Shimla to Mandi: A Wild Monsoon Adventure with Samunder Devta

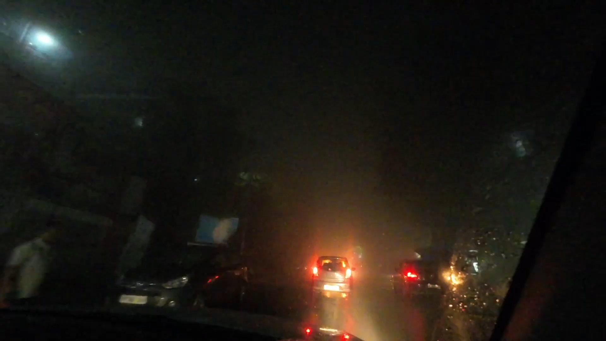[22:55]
लुक एट दिस गाइस, मैं इस वक्त तक घनाटी पहुंच गया हूं,
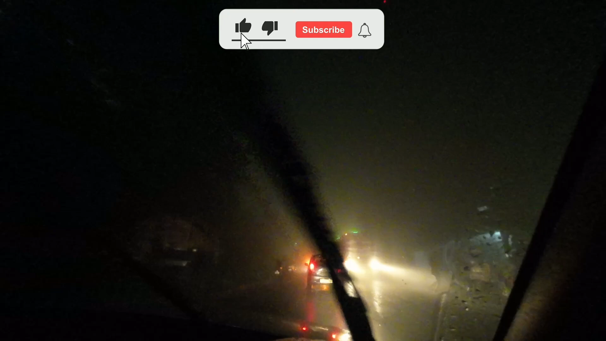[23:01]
शिमला से थोड़ा सा ही दूर हूं, बट विजिबिलिटी जो है बिल्कुल जीरो, कुछ नहीं दिख रहा है रोड पर,
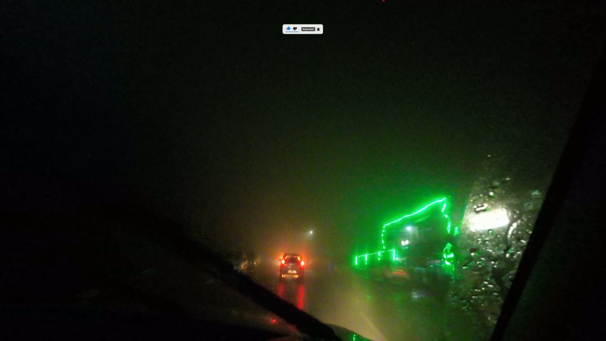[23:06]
बड़ा तुक्के में गाड़ी चला रहा हूं इस वक्त, बट स्टिल मुझे इतना तो दिख रहा है कि मैं गाड़ी चला सकूं। सो ऐसे मौसम में आप तभी गाड़ी चलाएं अगर आपको पहाड़ों में गाड़ी चलानी है।